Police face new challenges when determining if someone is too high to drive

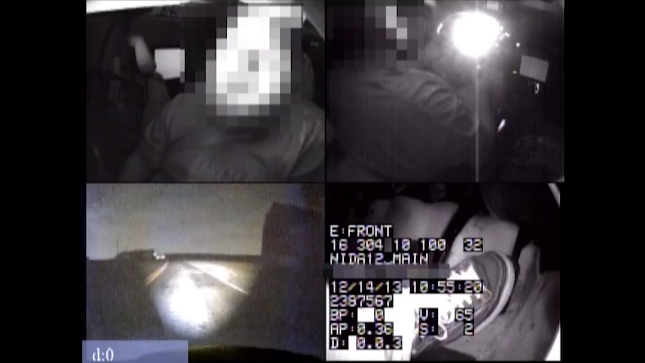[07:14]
of the roadside on a bicycle into their lane, all of those things are affected by cannabis and their ability to respond accurately and correctly.